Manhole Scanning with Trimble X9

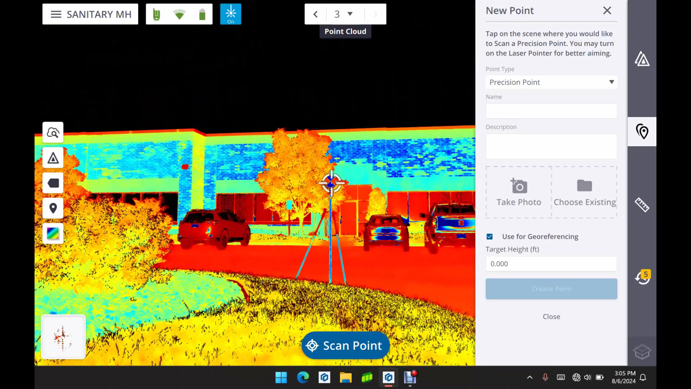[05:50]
We're going to repeat that process for our other two targets as well.
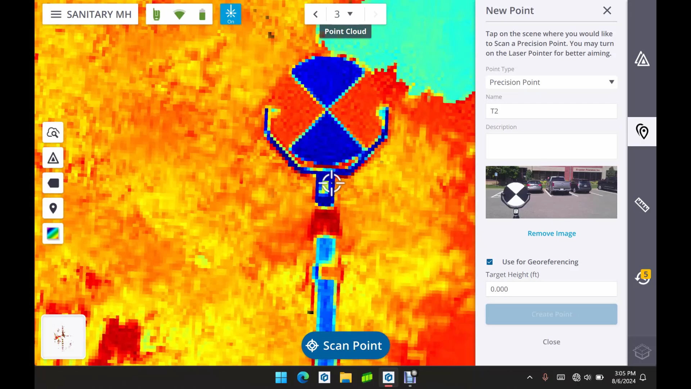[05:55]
So I'm just going to speed up this video of that process.
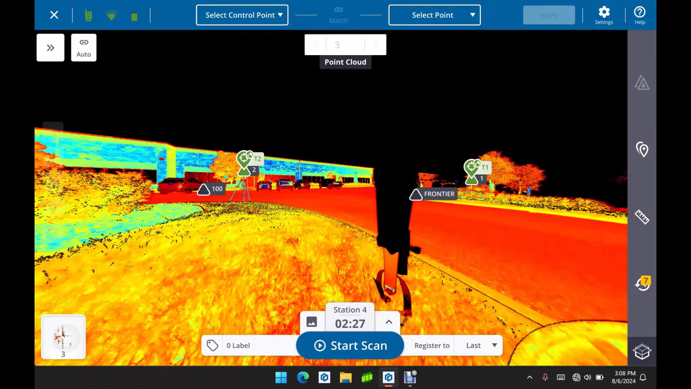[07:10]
It's on our coordinate system and we can relate this to the rest of our survey data.
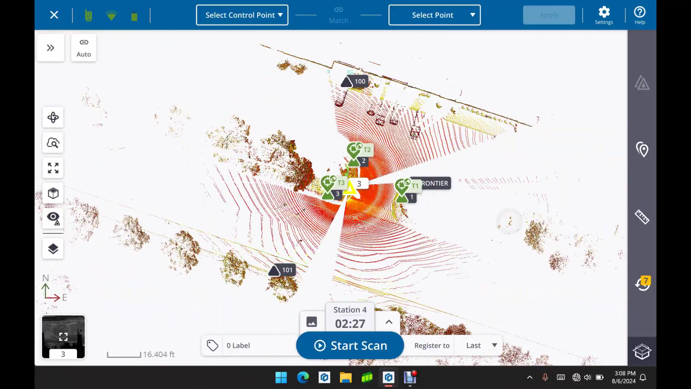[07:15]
So there we go.
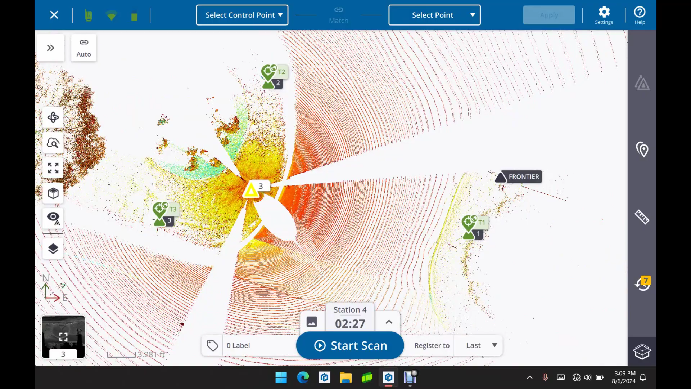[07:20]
And now we'll take a little bit closer look
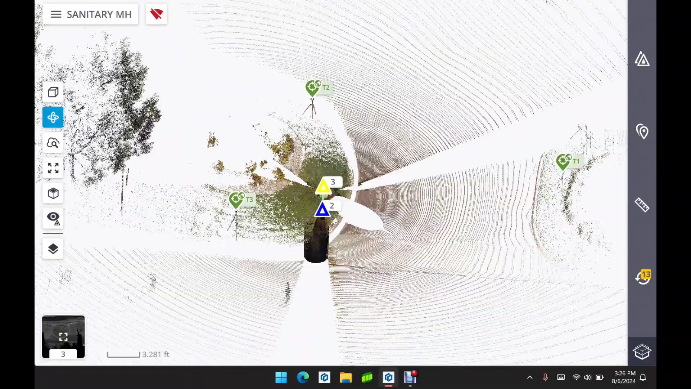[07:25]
using our 3D view and you can see the scans are colorized as well.
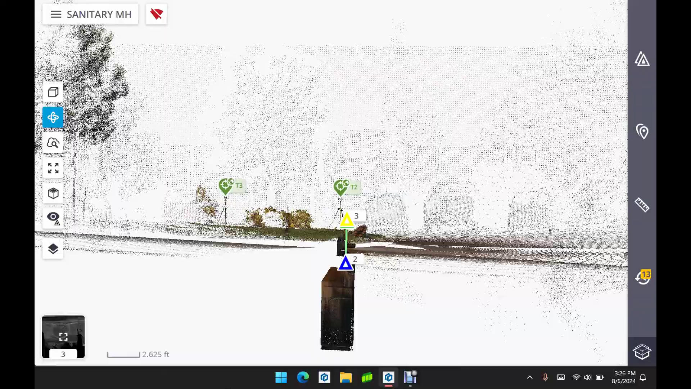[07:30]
Just doing one last final check on things before we export this to the office.
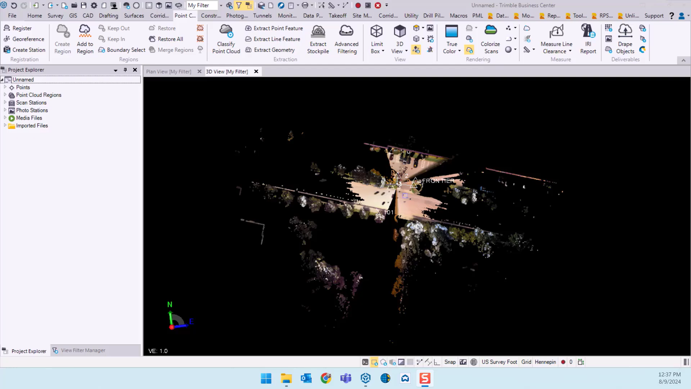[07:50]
Okay we're back in the office and you can see I've brought my data set into Trimble Business Center.
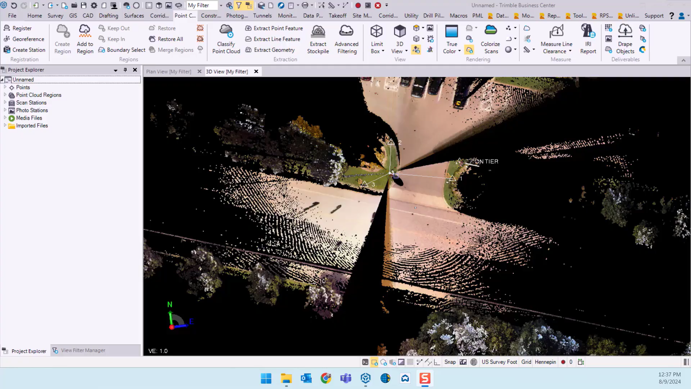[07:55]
We're looking at the point cloud in colorized fashion and
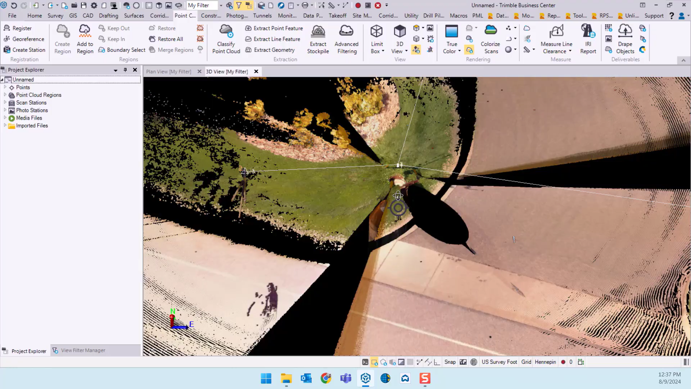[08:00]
you can see here we've got our control control and
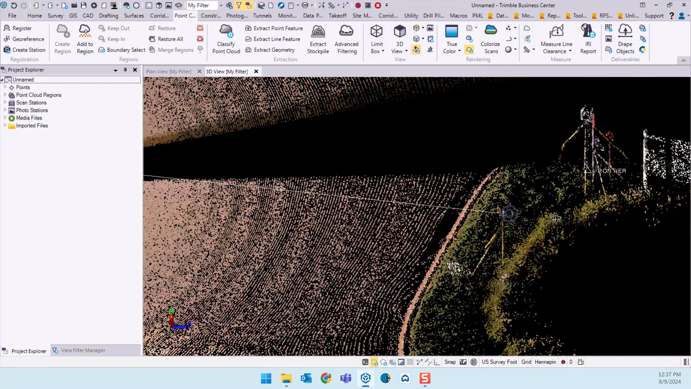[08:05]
we can see very easily those control targets there and the points that were captured
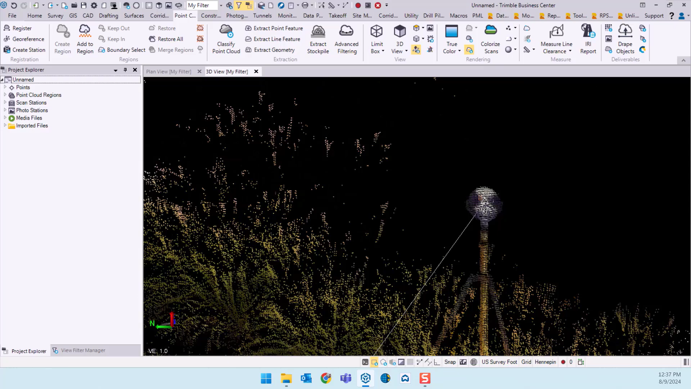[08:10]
using our measurements in the field.
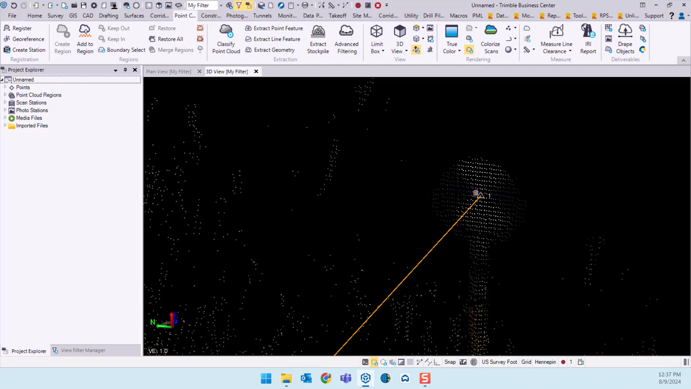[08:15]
We also have a media folder if you happened to
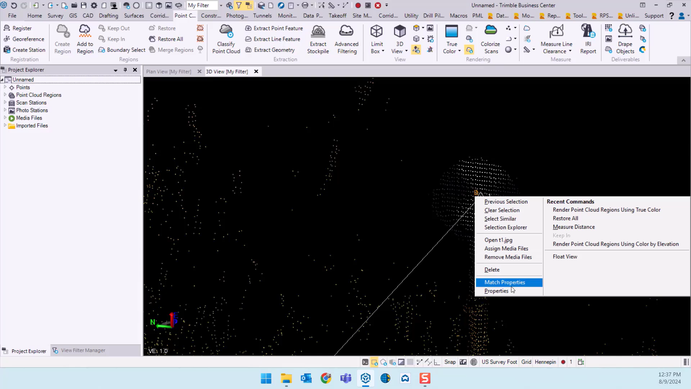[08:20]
have taken a picture of the target while in the field there's a picture there attached to the point as well.
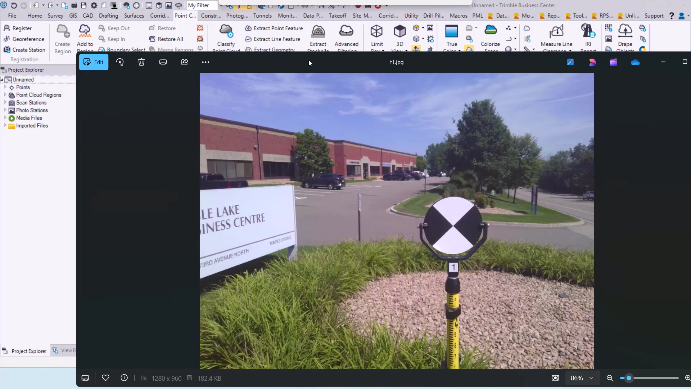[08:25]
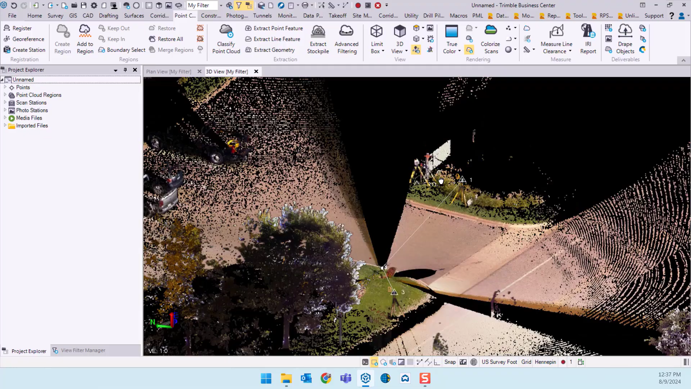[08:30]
All right so let's just kind of scope in on our manhole structure.
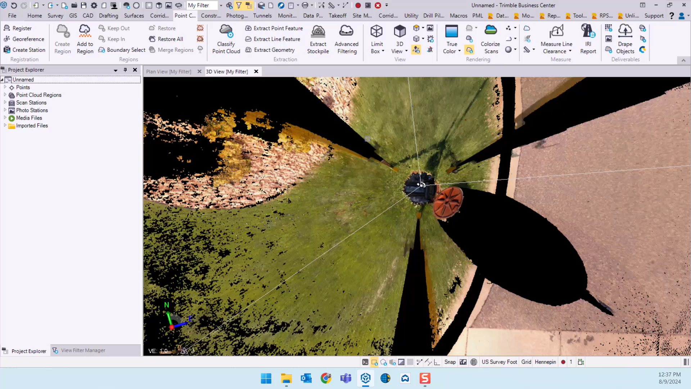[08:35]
I'm just going to do a simple little segmentation out of this and turn it on its side.
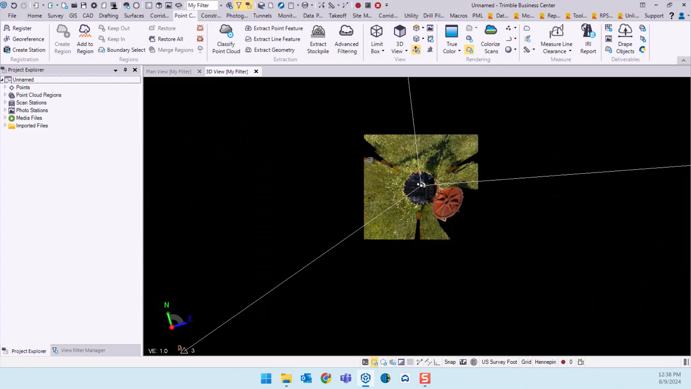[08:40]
You can see there it is.
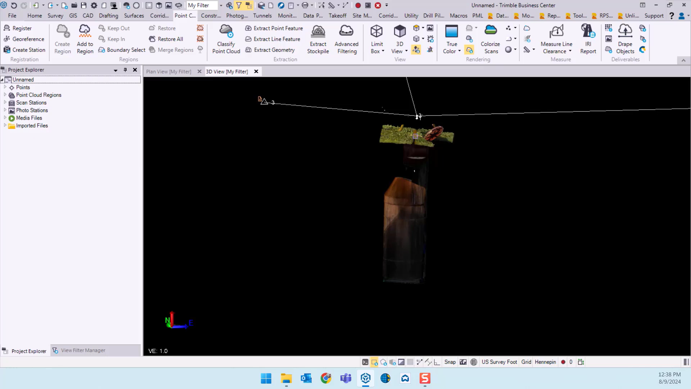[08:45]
I'm going to switch over to a color by elevation view
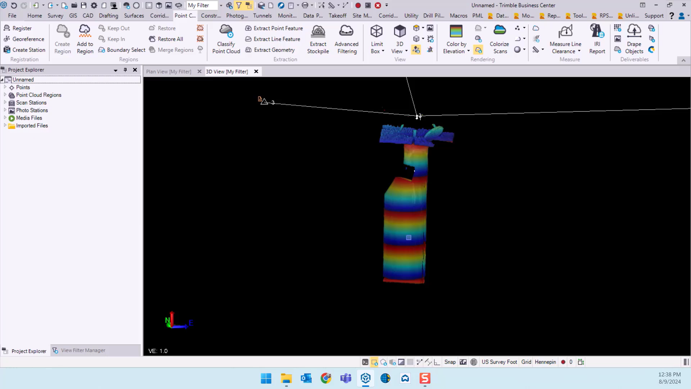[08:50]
there a little bit easier to see the elevation change and
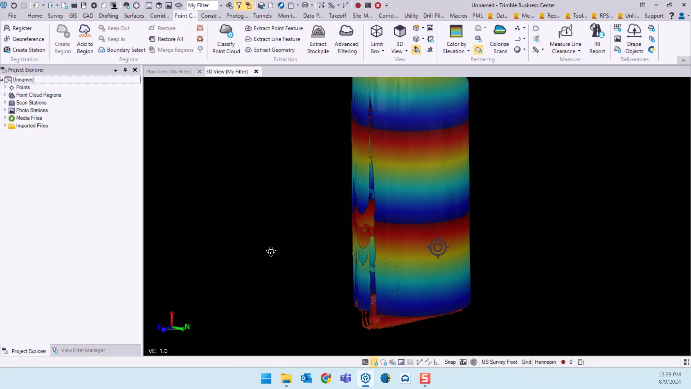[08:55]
just kind of zooming in on various locations here. See the pipe at the bottom.
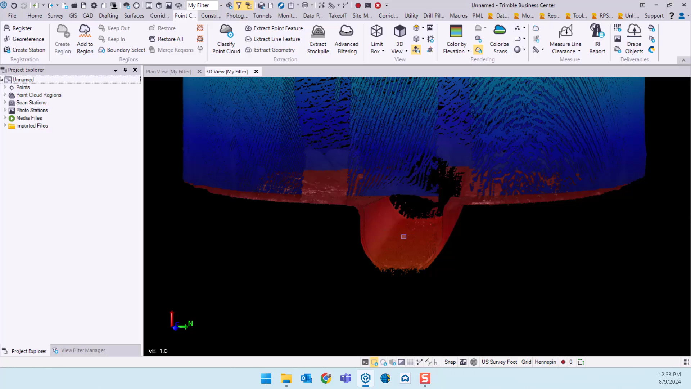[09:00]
There was some running water through that pipe so you get some noise there at the bottom where there was that water.
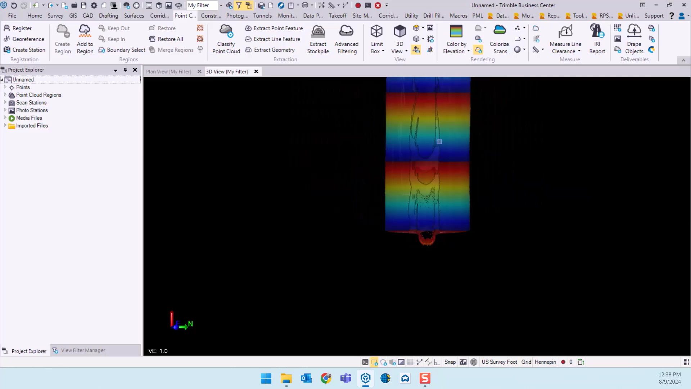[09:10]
Okay so let's say we want to just perform some simple measurements here.
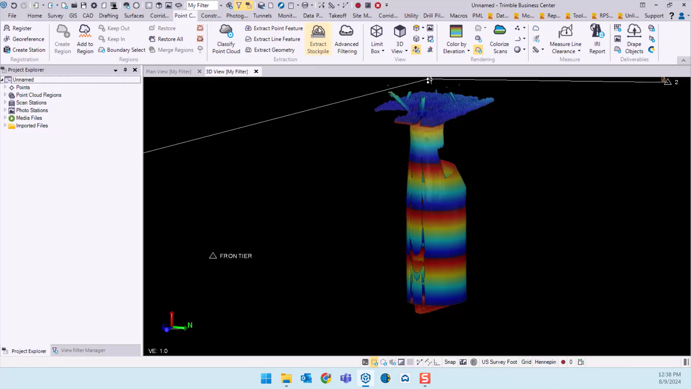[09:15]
We'll just use our measure distance tool.
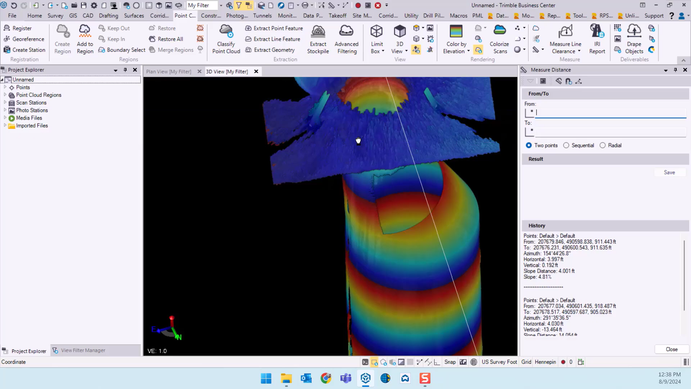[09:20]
We can measure from any location here in the point cloud to any other location.